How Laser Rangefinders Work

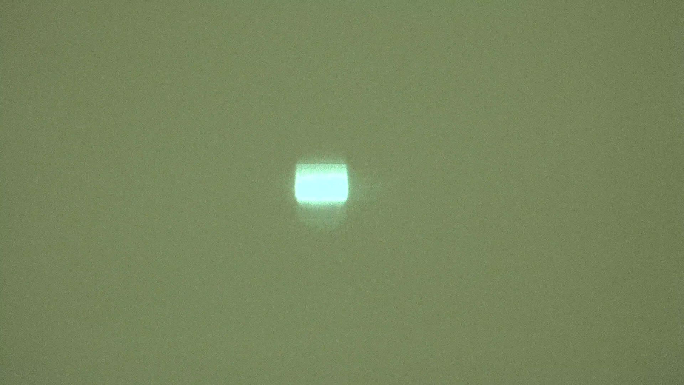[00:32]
You can see it refracts off the wall as a square, and in this case, this laser is fired from a diode that's buried in the top of the unit near the optical viewfinder.